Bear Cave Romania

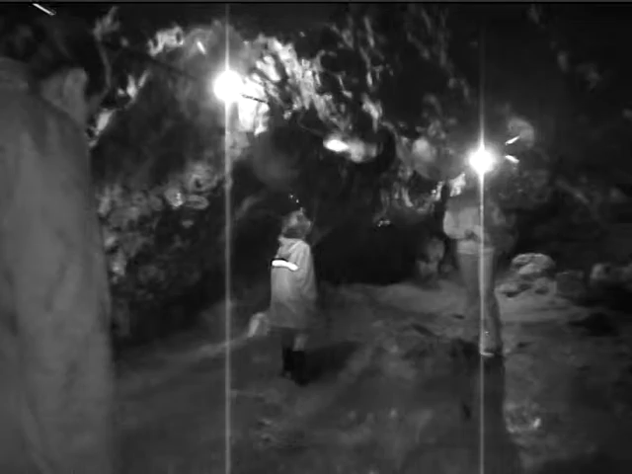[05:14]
Iar acest stalactite sunt formă de căpșună. Dacă dați cu capul în ea, sună gol. What is the name of this cave? Dâmboviceara.
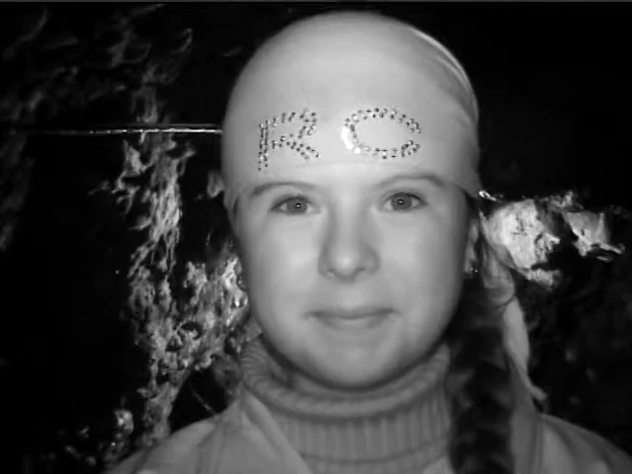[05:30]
Legenda spune că în secolul XVI,
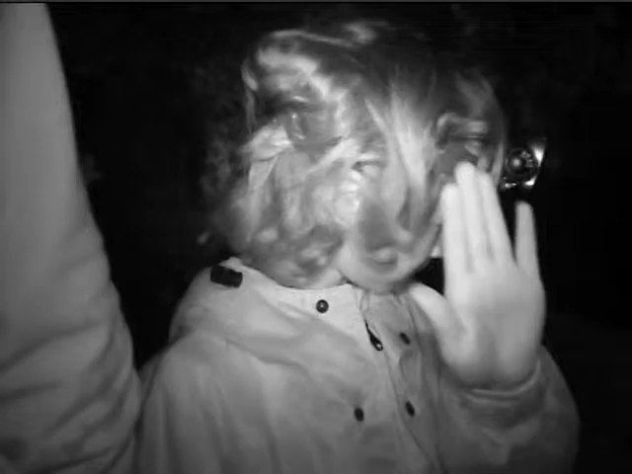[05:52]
Se închină la aceste trei coloane, spunând că e altarul său. Columns.
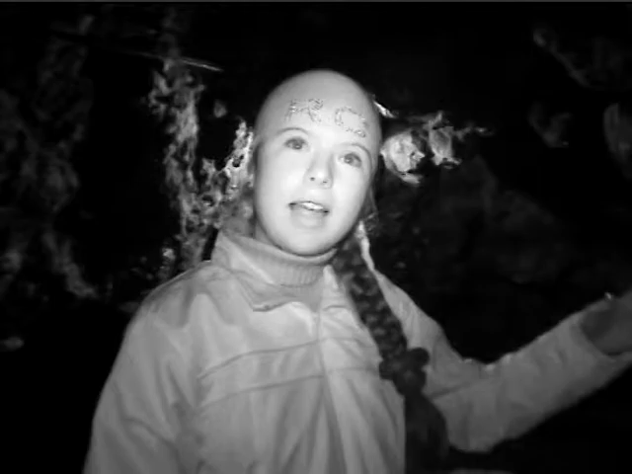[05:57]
And this is the altar, the man puppet, the man put it here. He lived in here? Yes, in here. Da.
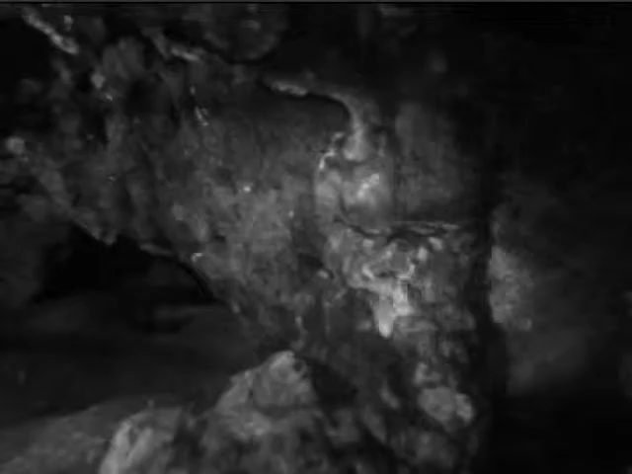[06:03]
Uitați masa pe care mânca și scaunele pe care stătea. Those are the tables. Wow. Dar acolo este un sap. Shine your flashlight back in there. Yeah. Shine your lights back in there, Serena. You too. And then it's the goat. The fourth of goat. The form of goat. Oh, da, I see. De 20 de metri s-a înfundat.
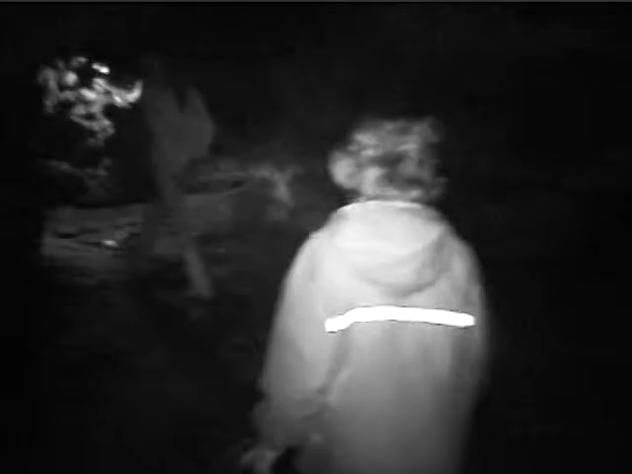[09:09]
What did she say? Oh, look in here. There is the house over there. The bear house. Whoa. Across the town, Haiduch in Italian. That's where they were hiding. Uh-huh. They climbed up the ladder? Like the Robin Hood people? Oh, yeah. Wow. They climbed up the ladder?
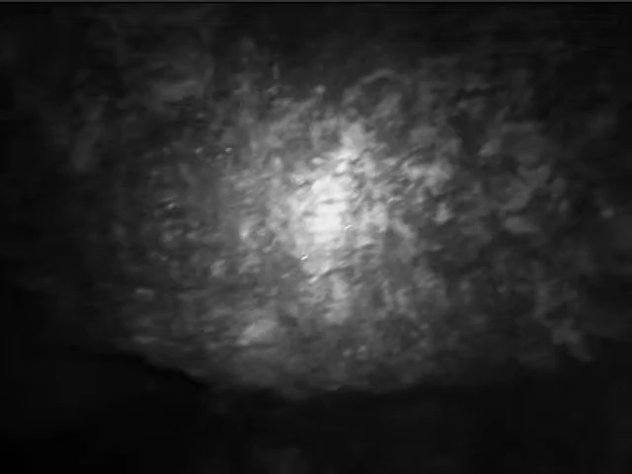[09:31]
Yeah. They must have. Did they build that ladder? Oh, yeah. That's where the bear lived. Watch your head.
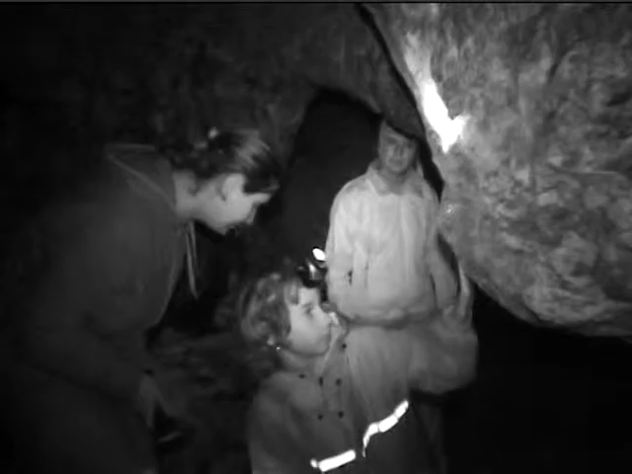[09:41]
This looks like plastic, but it's not.
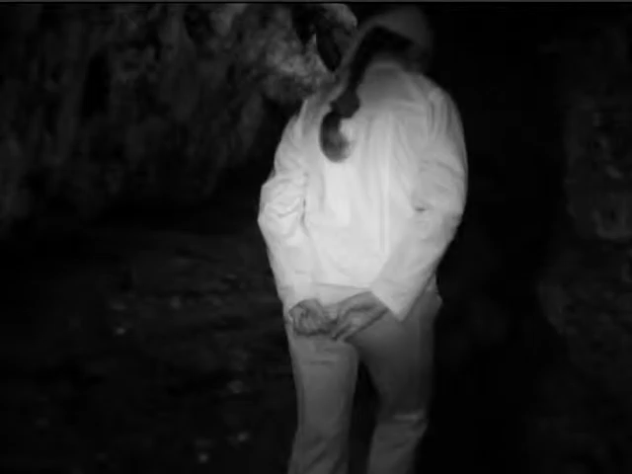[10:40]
Gerece transforma unui pui de elefant. Baby elefant.
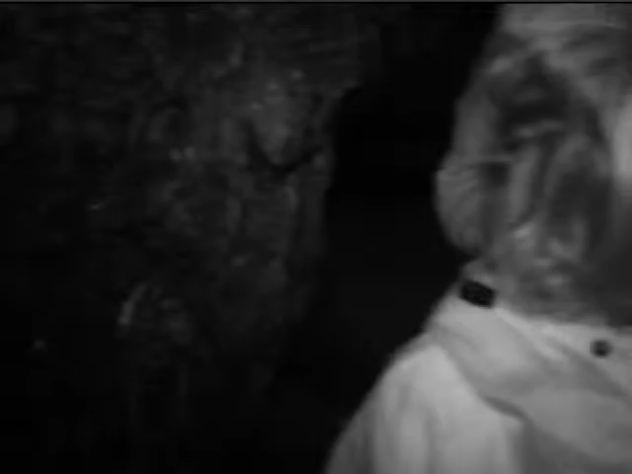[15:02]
You want to stay here? Careful. Careful, because it might be slippery.
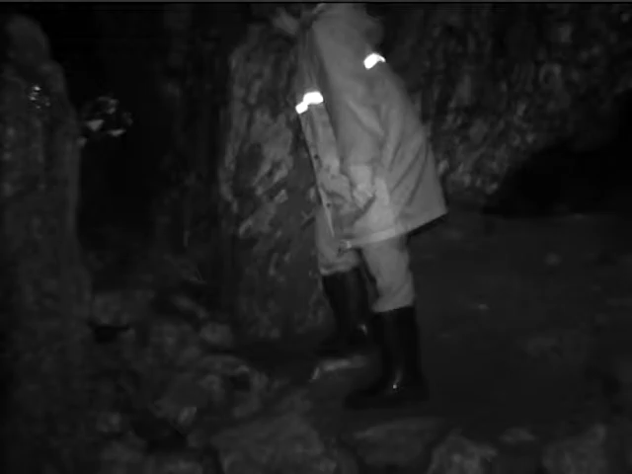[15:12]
This is like skiing. Hmm? Yeah.
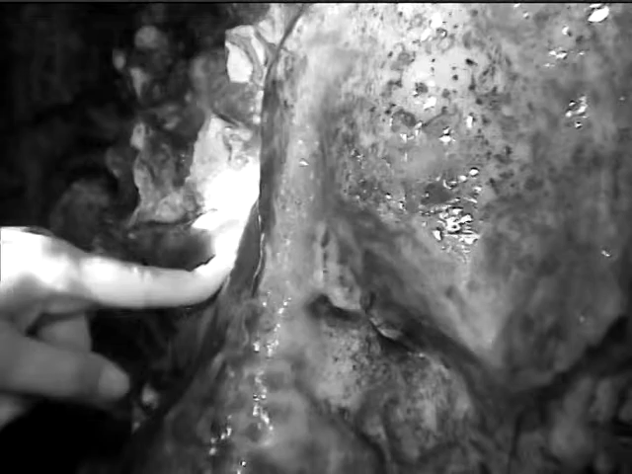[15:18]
Oh, this is soft. Okay, we lost Serena. We better go find her. There you are. You're spelunking. Cave dwelling.
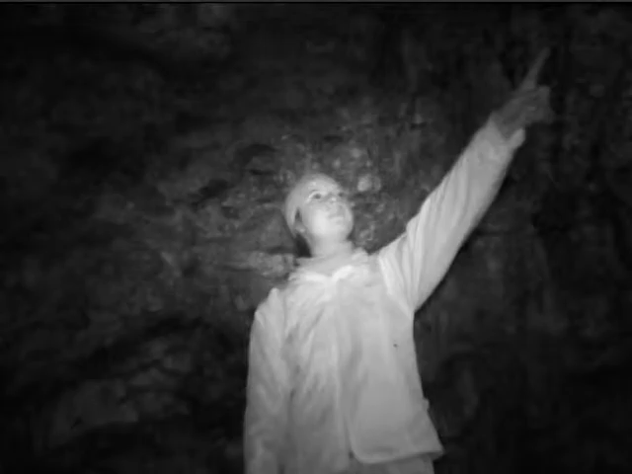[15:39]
Uitați, acolo este patul pusnicului și perna sa. There's a bed in there. And blue.
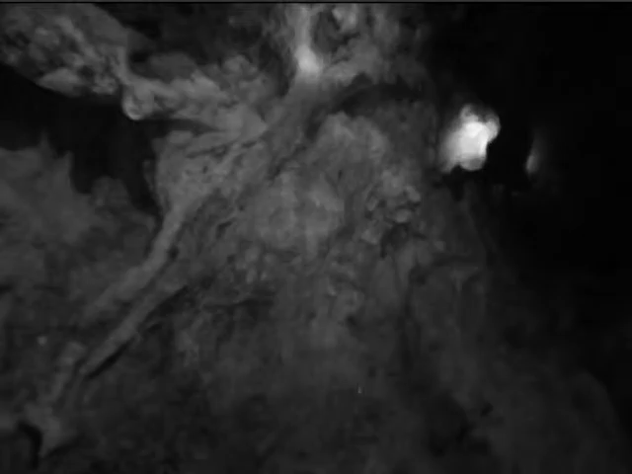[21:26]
There's a horse head. Oh! Iar acea vizuină corespunde cu cea a haiducilor. Ar fi doar și de dar.